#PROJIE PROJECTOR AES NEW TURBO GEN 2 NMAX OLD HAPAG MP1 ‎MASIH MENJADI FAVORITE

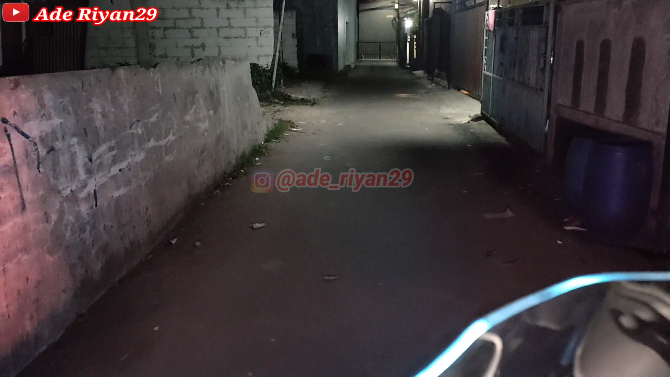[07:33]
Berfungsi disaat Menggunakan proji yang sebelah kanan Atau proji utama yang menyala ya Tapi jika seperti ini Pas kita nyalakan fast beam Walaupun posisi off Tetapi tombol penghubung antara 2 proji nya Berfungsi maka Akan menyala seperti ini Oke Kita lihat perbedaannya Coba tes leveling Turun Leveling naik Ini fast beam dari 1 proji Ini untuk 2 proji
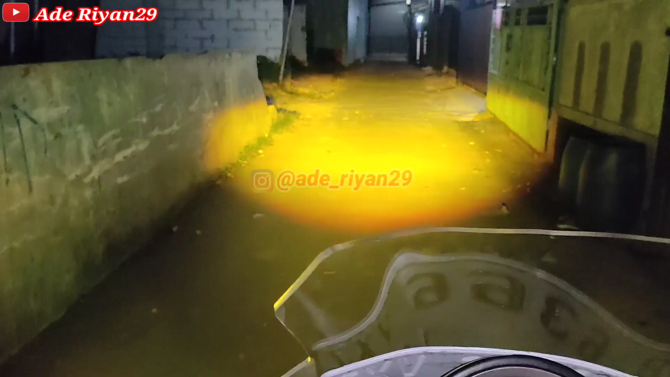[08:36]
Dan ini untuk tampak depan Hasil cahaya dari lampu hafag MP1 Lo beam warna kuningnya